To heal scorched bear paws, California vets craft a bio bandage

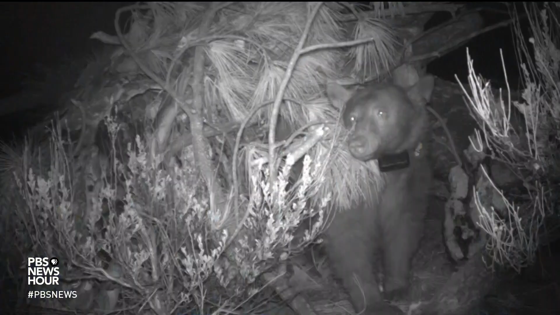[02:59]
JULIA GRIFFIN, The California Department of Fish and Wildlife continues to monitor the bears' progress with trail cameras and GPS trackers.